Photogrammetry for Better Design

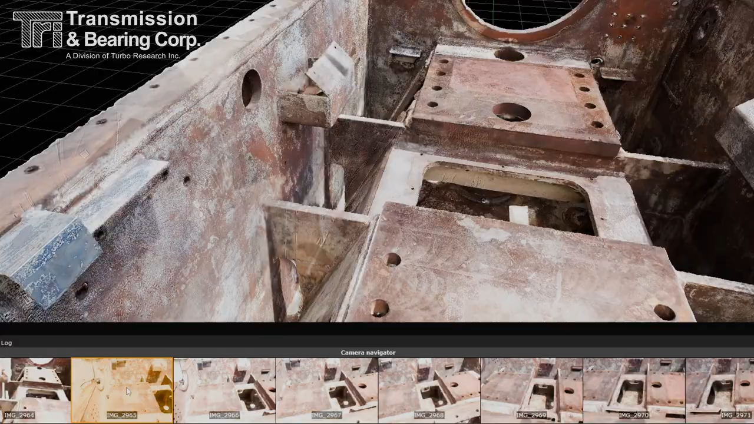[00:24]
Photogrammetry involves capturing multiple images of an object from various angles.
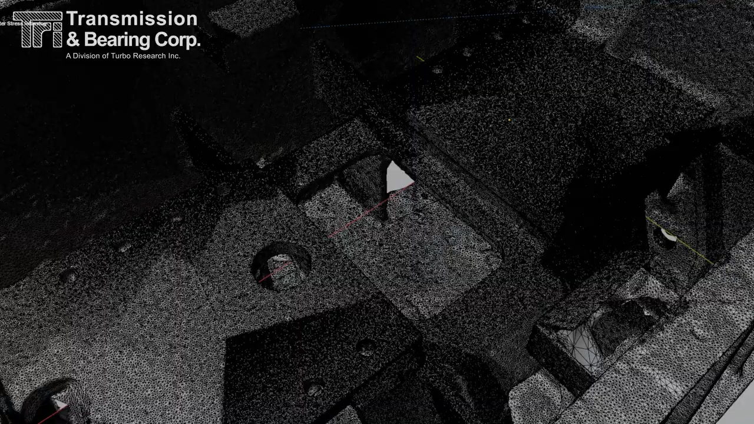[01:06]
Let's take it a step further and look at the wireframe view.